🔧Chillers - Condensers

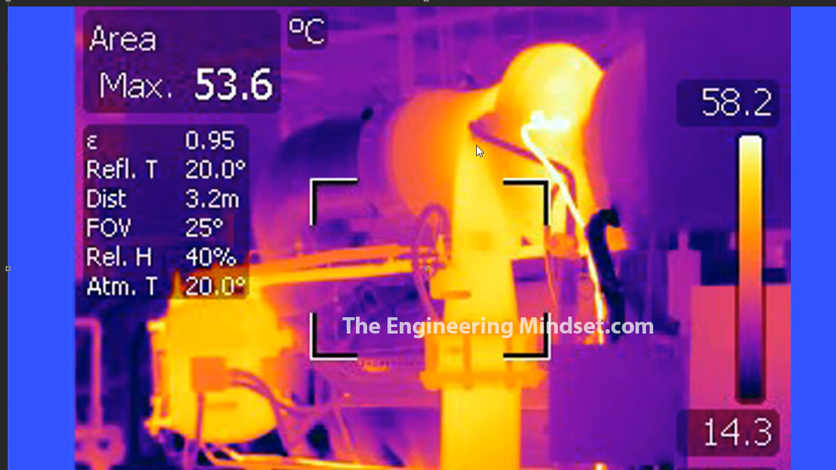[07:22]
On screen: max 53.6°C
And so the refrigerant is entering, going round the compressor and being sent out down here through the discharge line into the condenser. Now you can see from here that it's going to be around, you know, 55 degrees Celsius, and that's the temperature of the refrigerant coming out of the compressor and into the condenser. And there's one more thermal image here showing the inlet and outlet of the condenser of the chiller. And here you can see that the water is coming back from the cooling tower, this one is flowing in through the bottom, and it's coming in at 17.6 degrees Celsius and it's exiting at 25.9 degrees Celsius to head up to the cooling tower.